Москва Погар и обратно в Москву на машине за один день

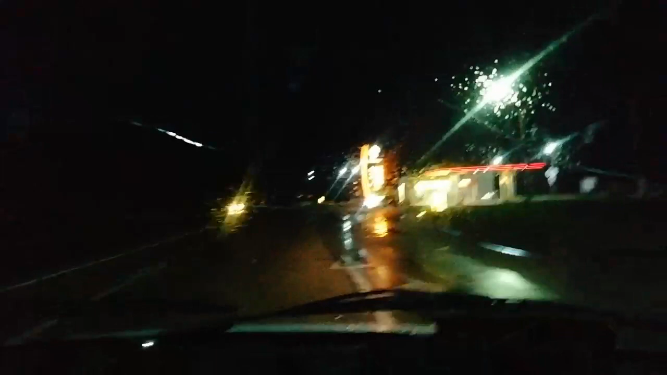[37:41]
10 литров бензина нам почему-то до Москвы обратно не хватит. Дим, не можешь прокомментировать, почему? 42.10 дороже, чем у нас, что ли?
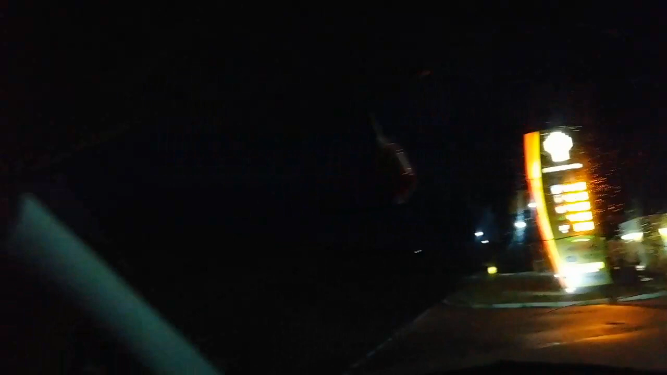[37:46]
Да, кстати, там дешевле было. Не захотели за 38 заправляться, давай здесь за 42.10.
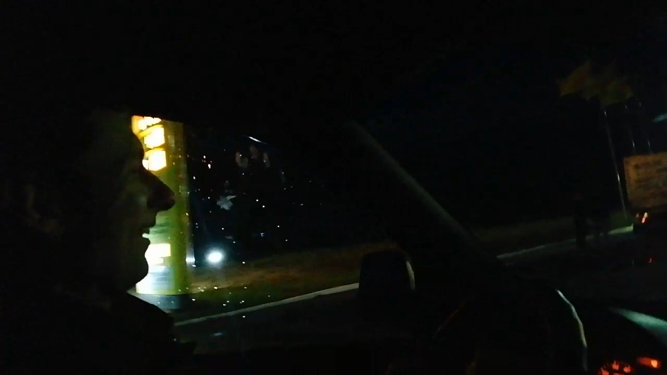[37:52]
Может быть, здесь бензин очень качественный. Да, я тоже так подумал. Чересчур.
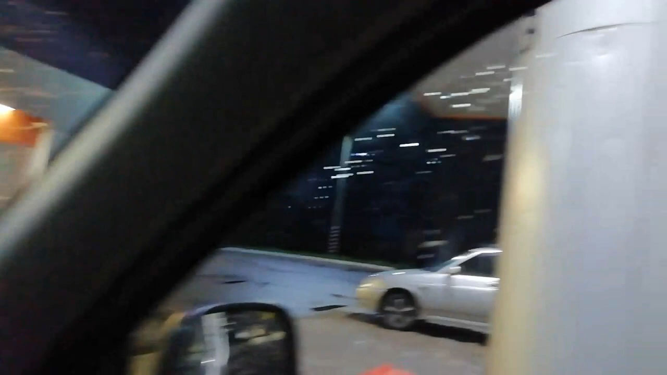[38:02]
Ну, в принципе, здесь ничего такого нету. Заправка, она и в Африке заправка. Ребят, на Старую Киевку вот выезжаем. Не, еще не в сторону дома, да? Нет еще?
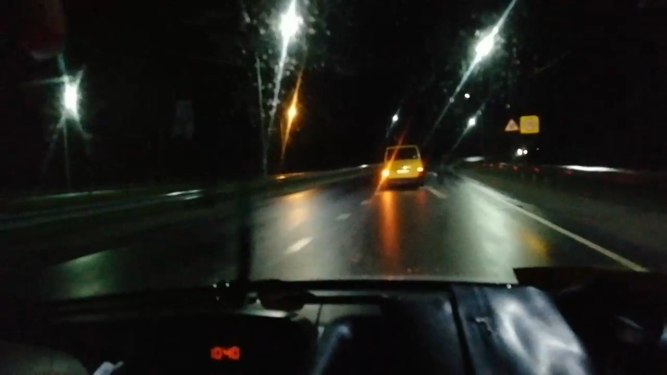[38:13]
Еще не Киевка, но... Это вы из Брянска. Да, вот из Брянска выезжаем мы. А где памятники, ты говоришь? Сейчас вот за знаками. Здесь обещали памятник, две полуторки. Говорят, мимо них люди ездят, сигналят. Ну, посигналим, а там. Где они? Я не вижу. Что-то здесь везде такси надо.
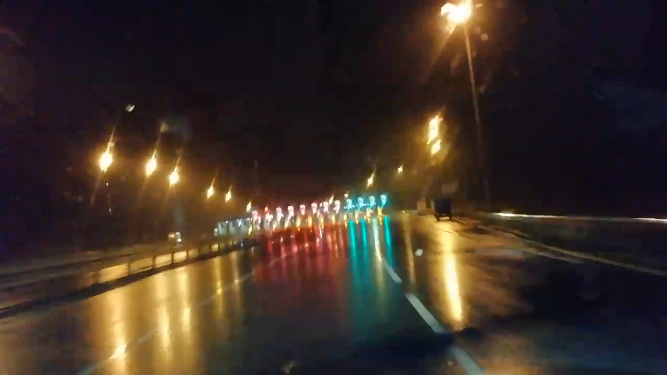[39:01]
Едем по транспордеру. Сейчас посмотрим, как работает.
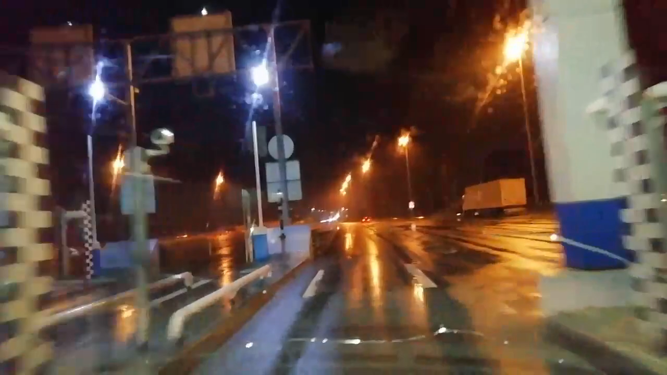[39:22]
Два раза пикнул, открыл и закрыл, что ли? Ну, я не знаю, почему два раза. А может, два раза бомбас, наверное. Да? Это, скорее всего, второй раз бомбас снять. Куда ехать, без разницы, но оно все равно считывает и открывается.
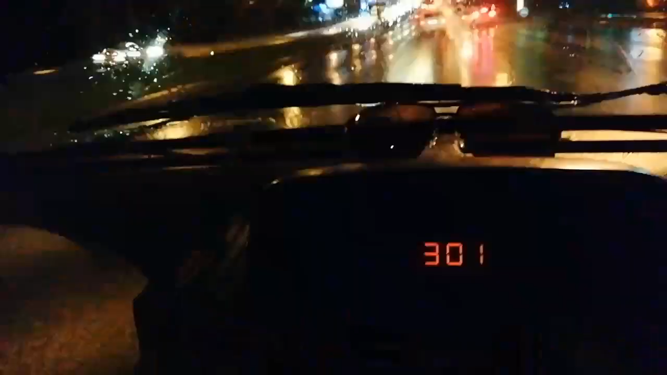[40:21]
Ребят, 3 часа ночи. Вот Москва ночная. Приехали в Москву. Едем через центр. Не знаю, где, может, свернем раньше, может, позже. Посмотрим, как нас Димон повезет. Движуха есть, пробок нет. Это уже радует. Значит, мы домой скоро приедем. Какая-то Рио. Рио люблю.
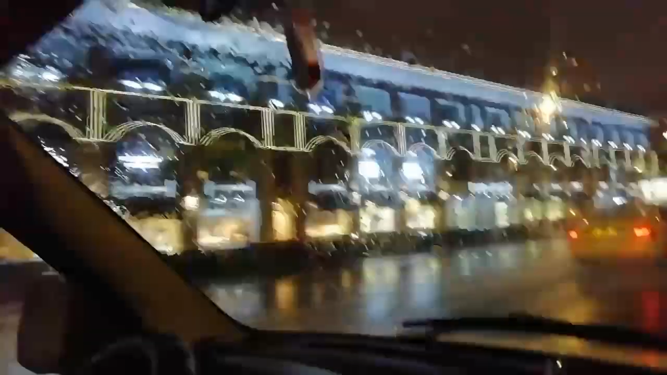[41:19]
Вот, ребят, скоро к Кремлю будем подъезжать.